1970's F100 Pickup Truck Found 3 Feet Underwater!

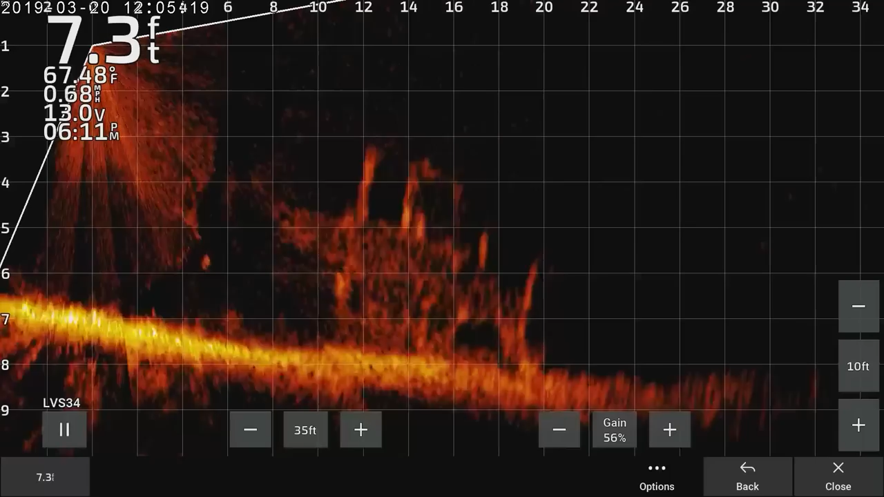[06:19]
On screen: depth 7.3 ft, water 67.48°F, speed 0.68 mph
Holy crap. It's so big. That's so much. Dude, water's 67 degrees, man.
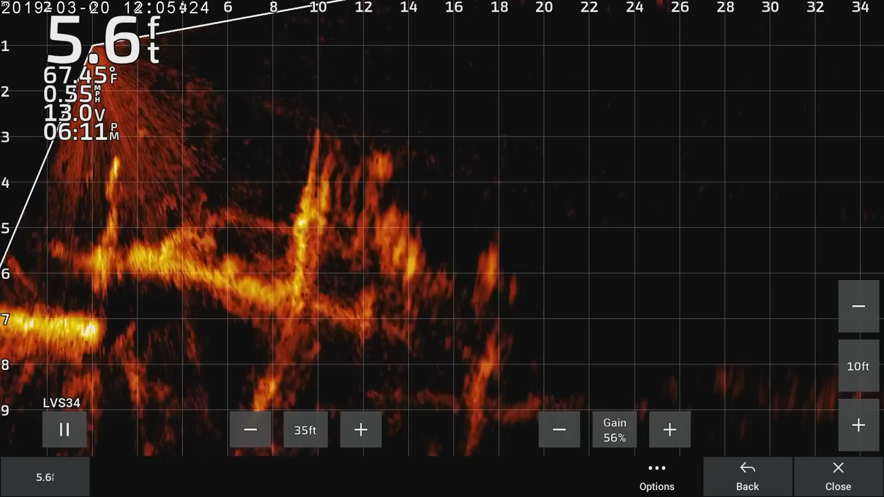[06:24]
On screen: depth 5.6 ft, water 67.45°F, speed 0.55 mph
Pretty warm.
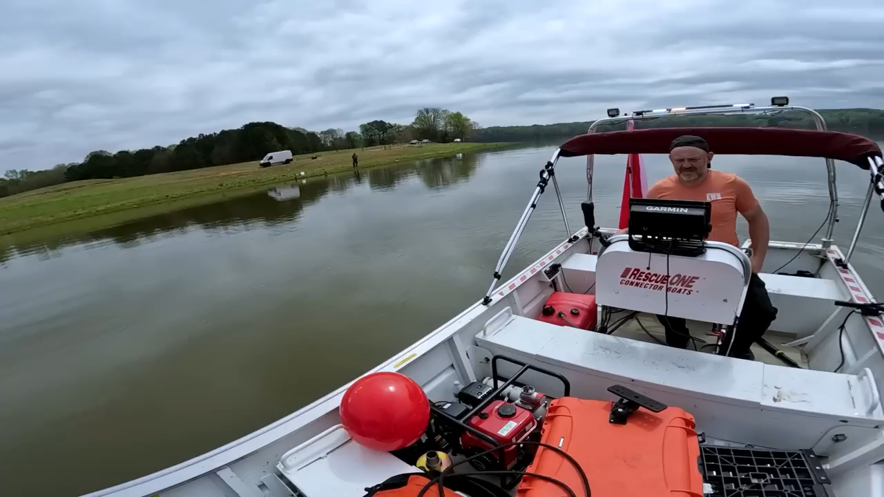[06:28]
All right, so I'm gonna aim this.
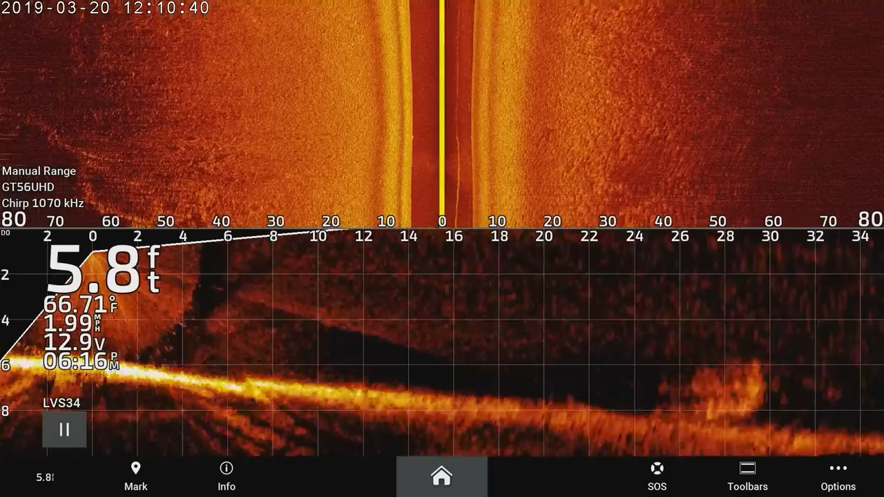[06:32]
On screen: depth 5.8 ft, water 66.71°F
It's literally over here. Dude, I mean, 7 feet. We're looking 3 feet. We'll be able to stand on it. Oh, it's 3 feet down?